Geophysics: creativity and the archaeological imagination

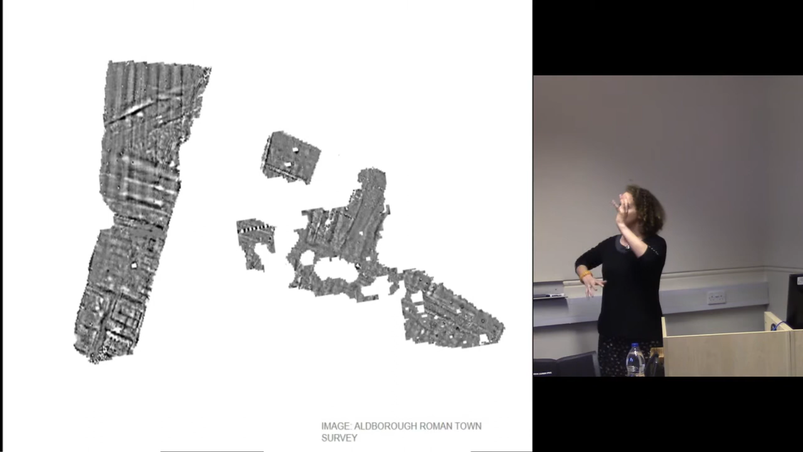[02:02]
or the results of radar and then what we get is these images that we form through monochromatic relations of blacks and whites or all sorts of other different kinds of lines and dots but through those we're able to sink into the ground. We're able to use what we have as an archaeological imagination to plunge beneath the surface and imagine the invisible through those numbers and things. So things that actually seem quite scientific and objective become a story.
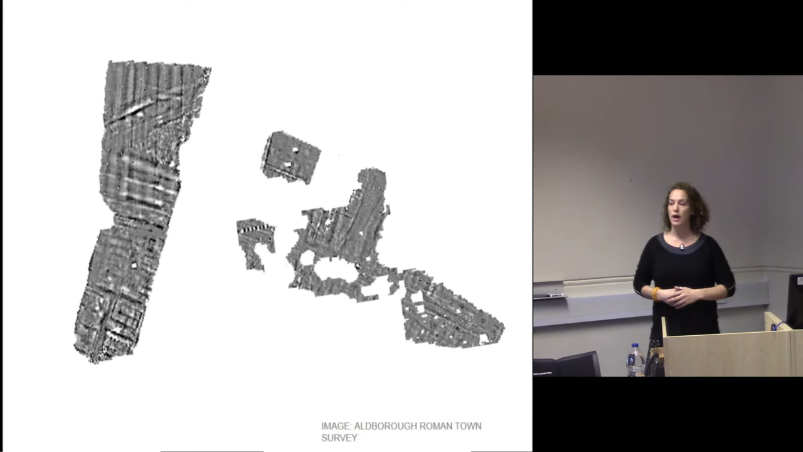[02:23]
You get these shadows of the past coming out.